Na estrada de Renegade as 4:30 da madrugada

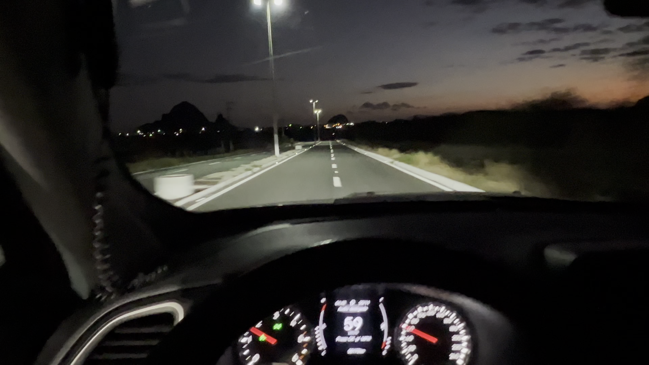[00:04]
passando do lado do terreno O girador número 1 né, o balão, o trevo Será que esse carro ainda tá puxando hein, eu fiz agora ó É, o asfalto é muito ruim né Olha aí, encosta aqui um no outro O Fabrício tá aqui com o 12 Pro Max Tá com a semana que ele pegou,